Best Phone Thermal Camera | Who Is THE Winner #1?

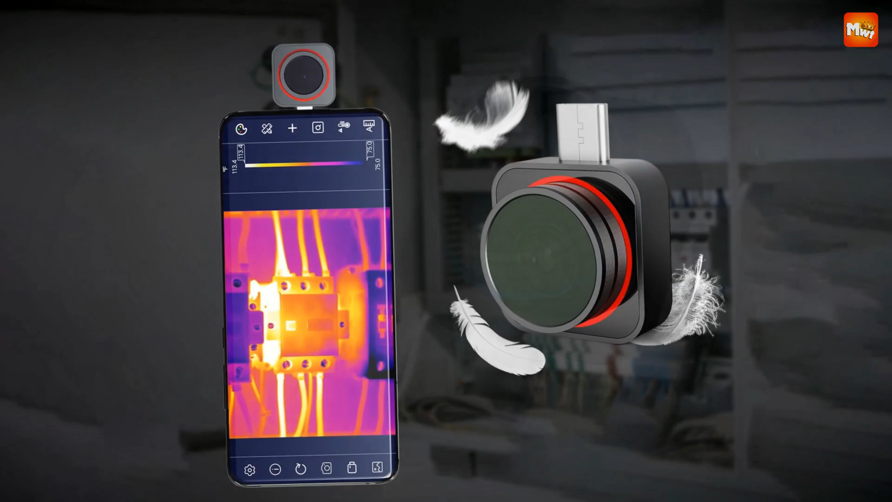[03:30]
The TI-256i is equipped with a high-resolution thermal sensor offering options of 160x90
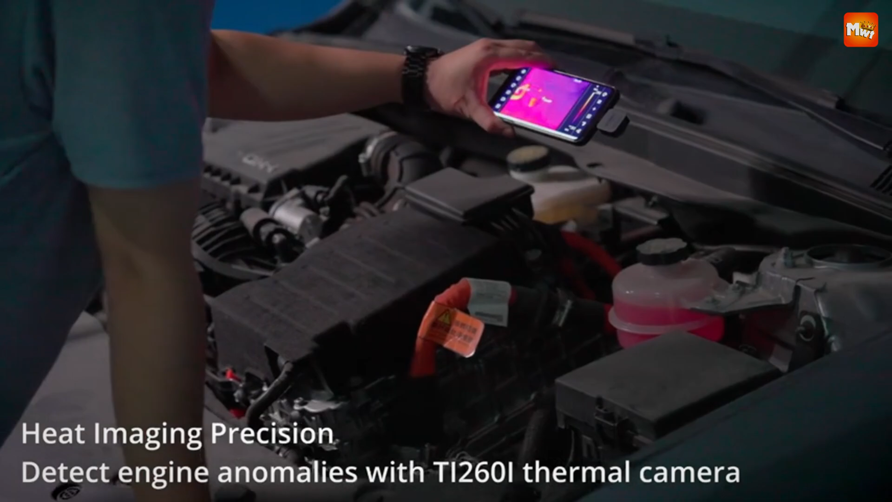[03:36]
or 256x192 pixels.
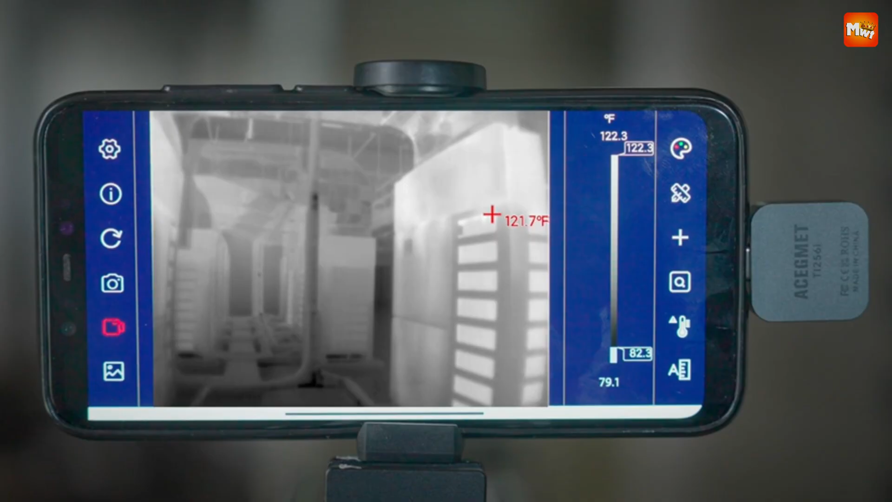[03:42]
On screen: spot 121.7°F, scale top 122.3°F
This means you can capture intricate details with exceptional clarity, making it perfect for tasks like PCB maintenance or identifying heat loss in your home.
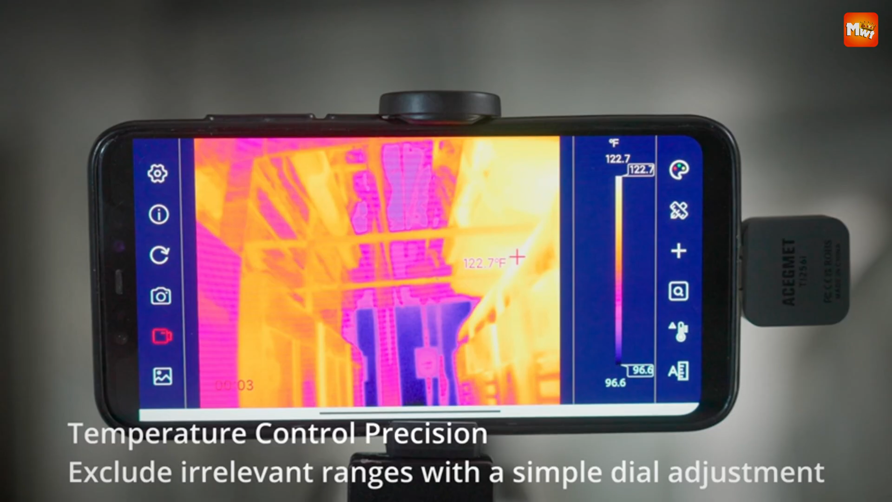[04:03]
On screen: spot 122.7°F, scale top 122.7°F, scale bottom 96.6°F
A smoother, more fluid display that allows for real-time analysis.
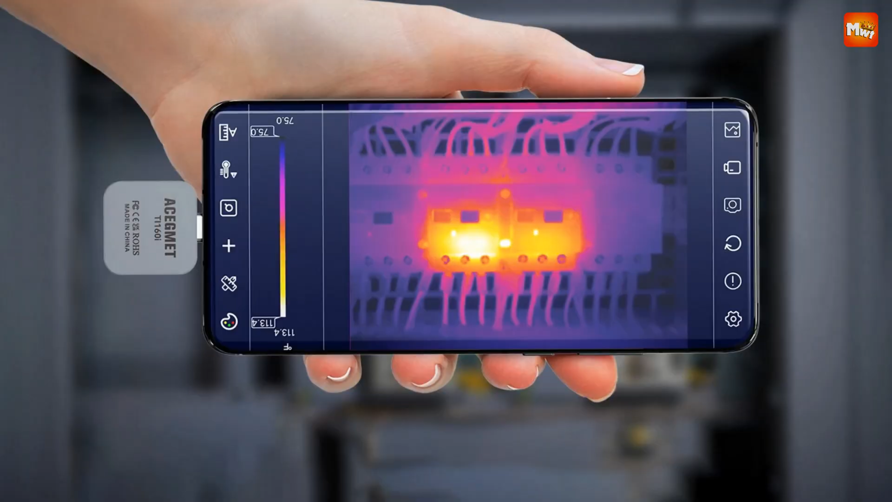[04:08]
On screen: scale top 113.4°F, scale bottom 75.0°F
No more lagging images, just instant feedback as you explore the thermal landscape.
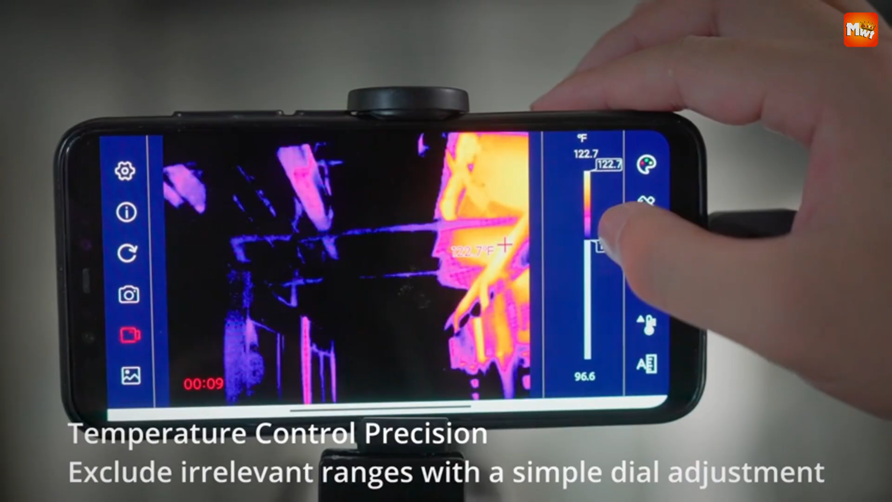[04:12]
On screen: spot 122.7°F, scale top 122.7°F, scale bottom 96.6°F
The Asegment TI-256i also comes with multifunctional thermal analysis software that enhances its diagnostic capabilities.
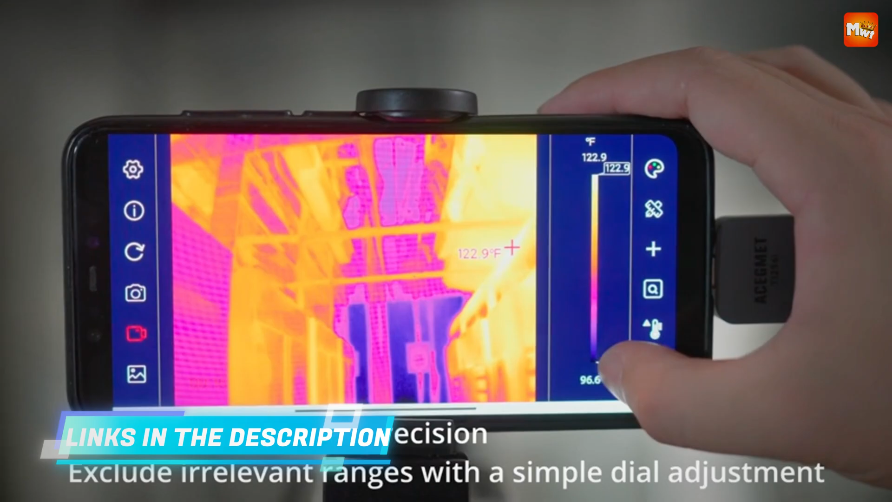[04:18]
On screen: spot 122.9°F, scale top 122.9°F
This software allows you to analyze, store, and share your thermal images with ease.
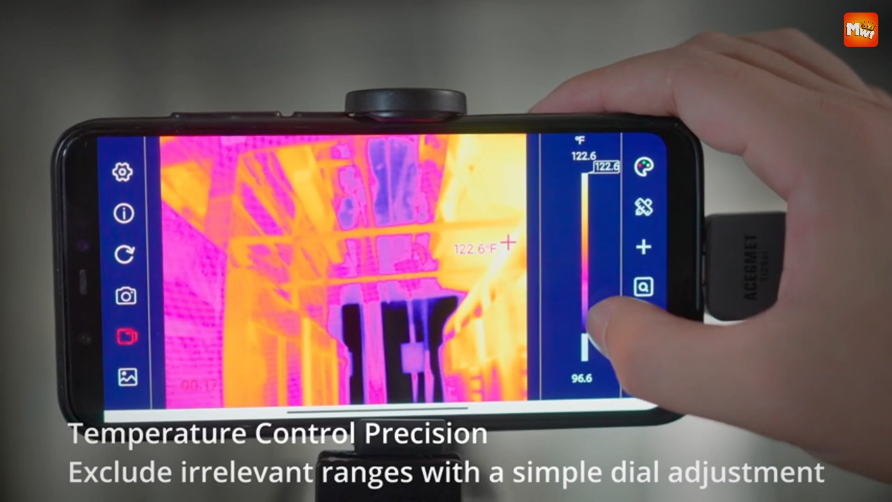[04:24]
On screen: spot 122.6°F, scale top 122.6°F, scale bottom 96.6°F
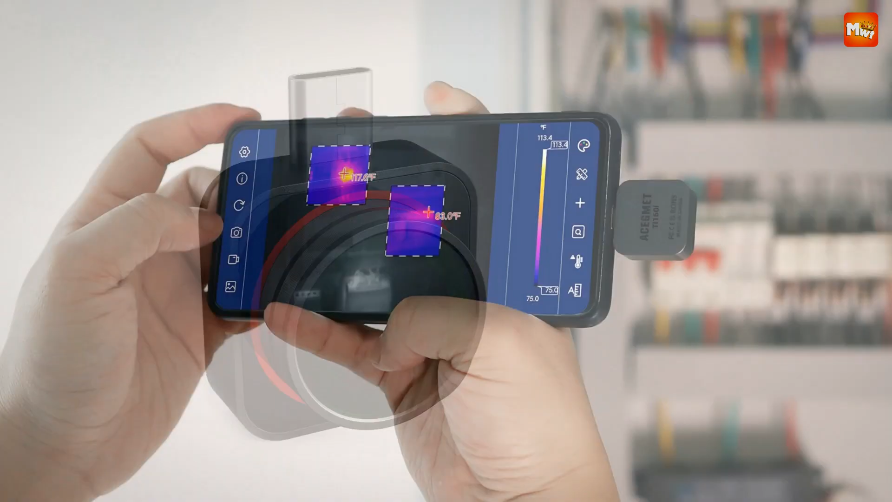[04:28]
It's user-friendly and designed to provide you with all the tools you need for thorough thermal analysis.
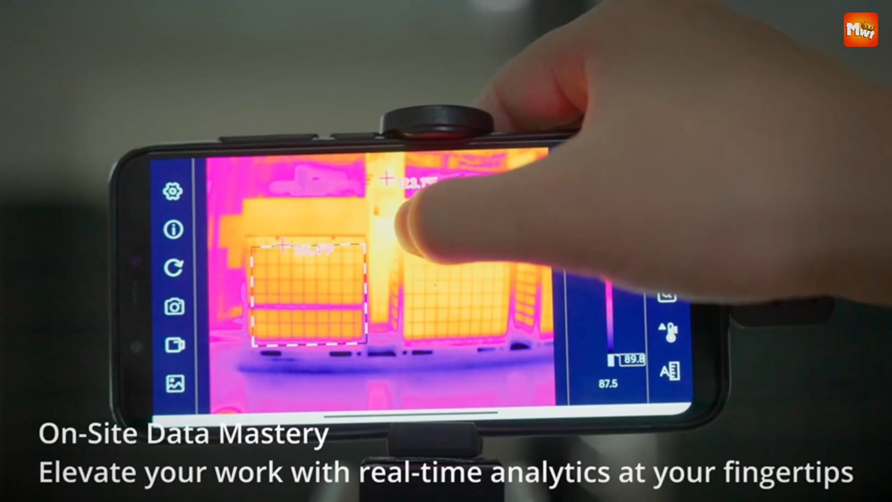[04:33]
Compatibility is key.
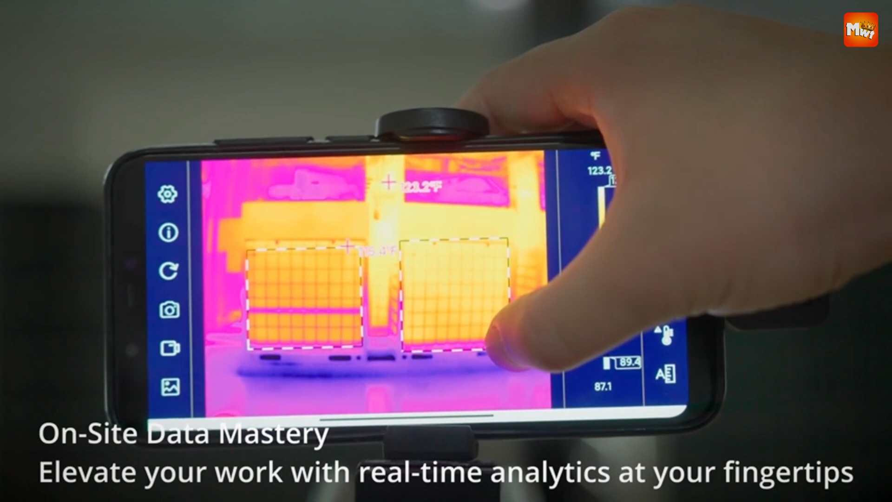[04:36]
The TI-256i seamlessly integrates with
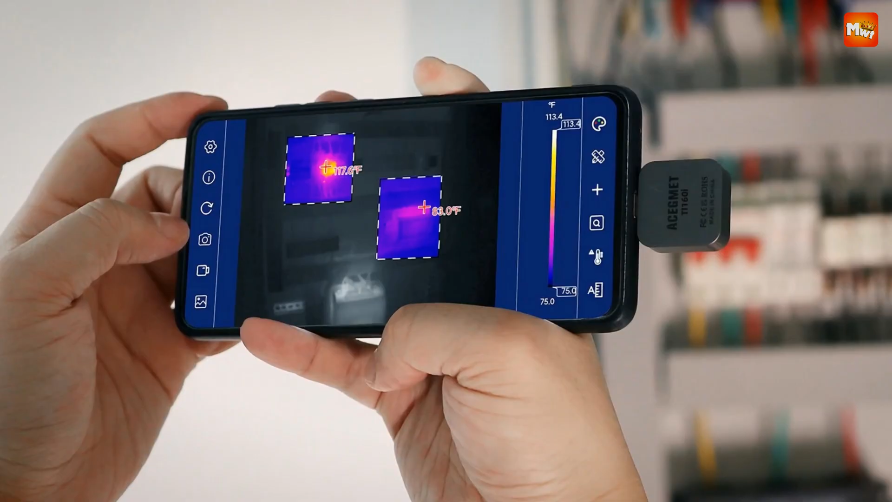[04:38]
On screen: scale top 113.4°F, scale bottom 75.0°F
99% of Android phones and Windows operating systems through the Milesi Thermal Camera app.